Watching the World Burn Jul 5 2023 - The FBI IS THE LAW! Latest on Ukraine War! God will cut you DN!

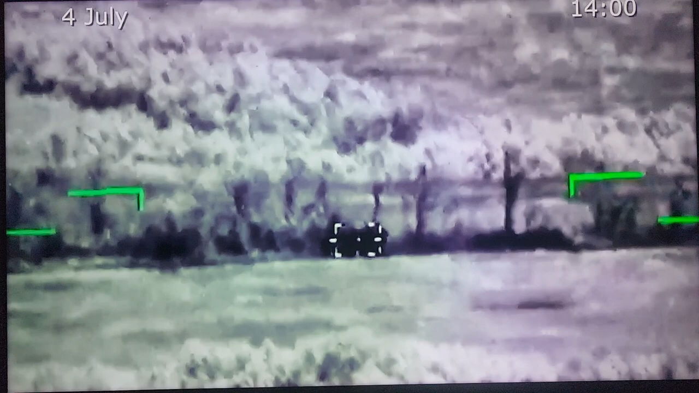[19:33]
1 Ukrainian sabotage and reconnaissance group has been eliminated close to Chervonaya Dibrova of Lugansk People's Republic.